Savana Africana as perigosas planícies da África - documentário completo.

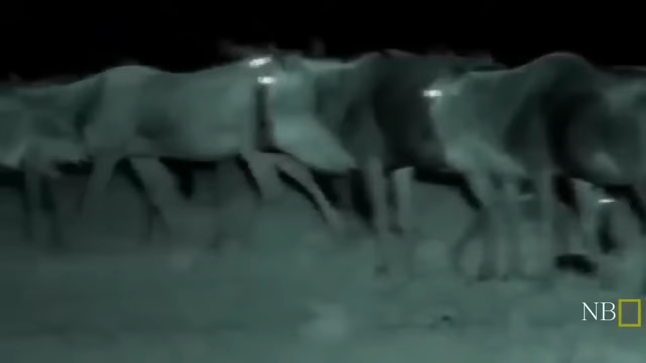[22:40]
Muitos animais na savana enxergam bem no escuro,
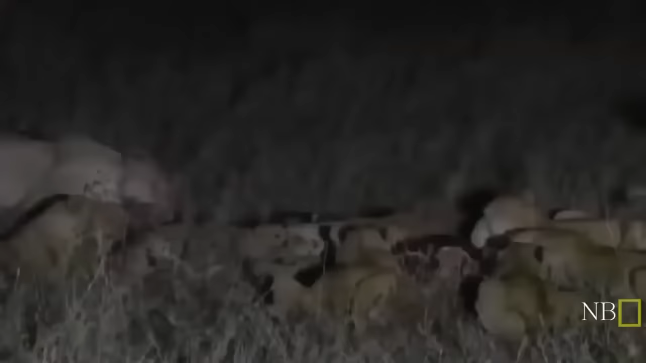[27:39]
E pela segunda vez a refeição das leoas é interrompida.
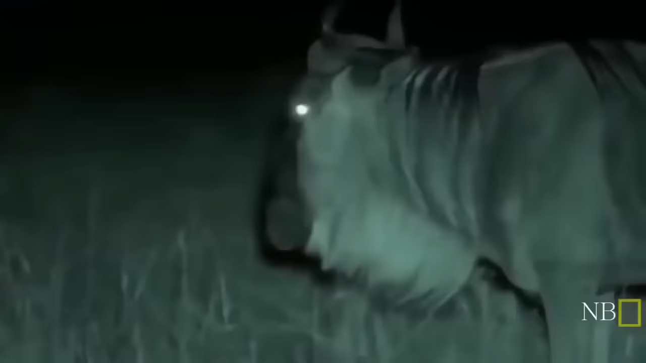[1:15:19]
os leões enxergam bem no escuro.
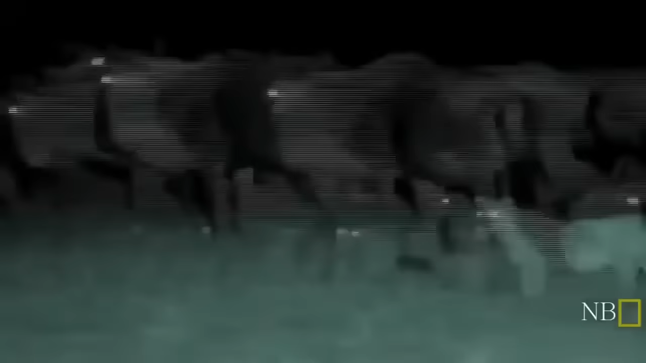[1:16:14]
Mas eles não estão sozinhos. Muitos animais na savana enxergam bem no escuro.